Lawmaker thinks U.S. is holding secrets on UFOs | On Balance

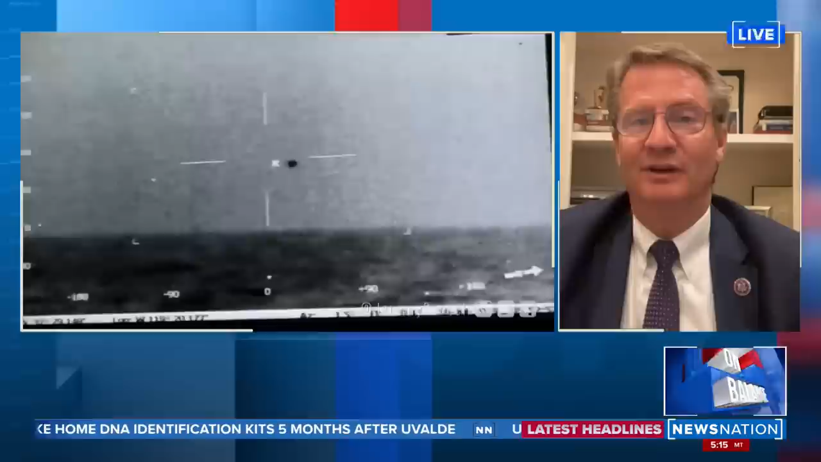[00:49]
and it's continued on. There's some of the footage you see right there.
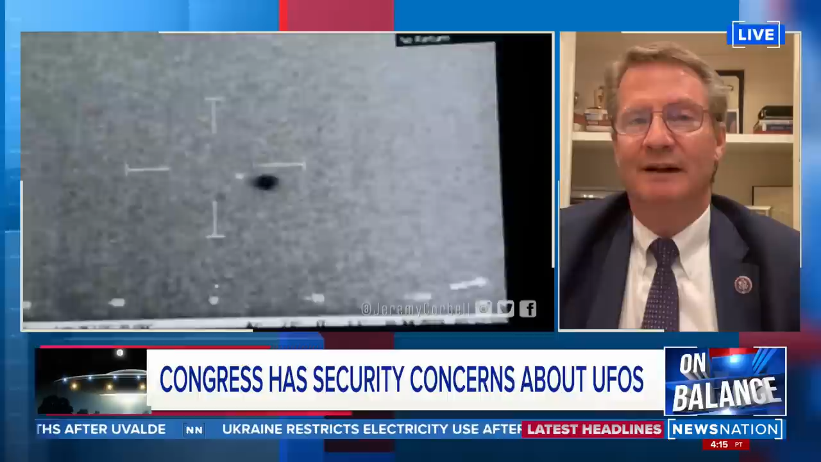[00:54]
I've actually talked to the Navy pilot, one of them that was in the air, I believe, when this was being filmed. And it's a power, it's a control thing. Washington, D.C., I mean, we're not, we won't turn loose anything about the Kennedy assassination, for goodness sakes. We did that segment last night. There's now a lawsuit. 60 years later, they still haven't released all the files. But you think about the polls on this.
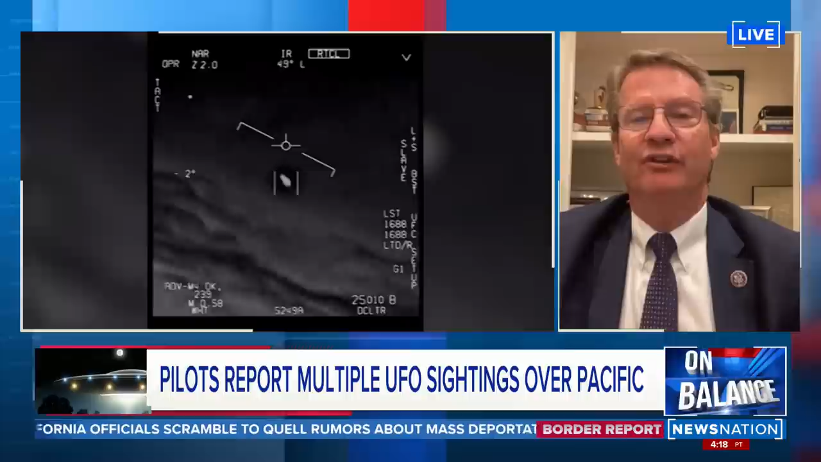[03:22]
You gotta see these, these aren't putting off any, any heat sensors or anything in there. And there's no friction. One of these, I got only got 30 seconds. I know you do as well, but you think about like the NASA telescopes that look at this stuff.